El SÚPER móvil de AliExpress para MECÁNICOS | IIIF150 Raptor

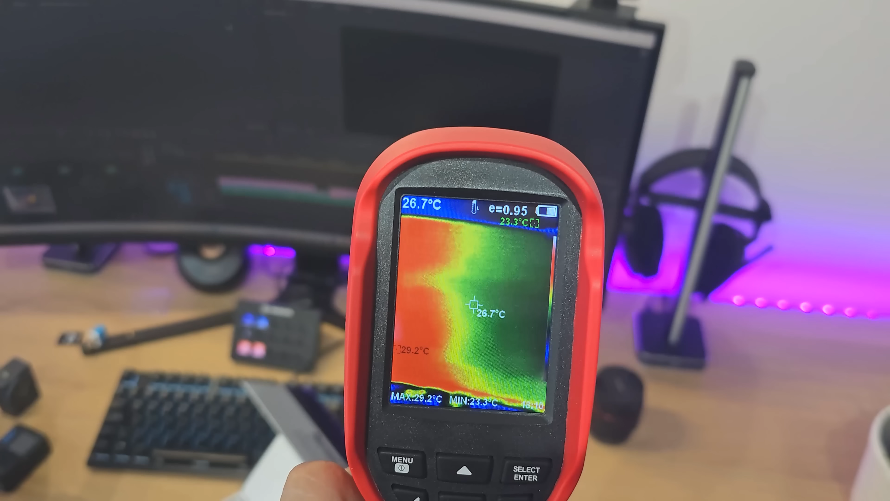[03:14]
On screen: spot 26.7°C, max 29.2°C, min 23.3°C
Por otro lado, el dispositivo nos ofrece una cámara de visión nocturna.
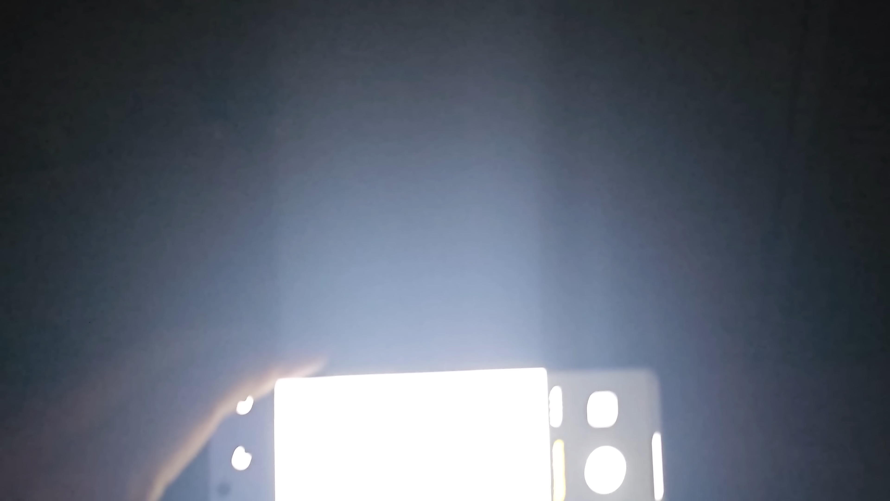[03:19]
Esta, en un lugar totalmente a oscuras, nos permite ver qué hay por todos los lados. Lo consigue gracias a infrarrojos.
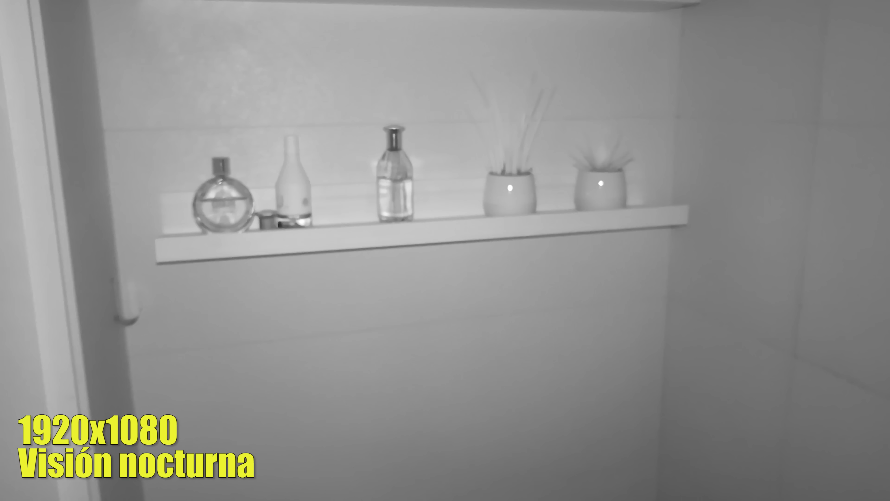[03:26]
Es decir, la misma técnica que utilizan las cámaras de seguridad de este tipo para ver en plena oscuridad.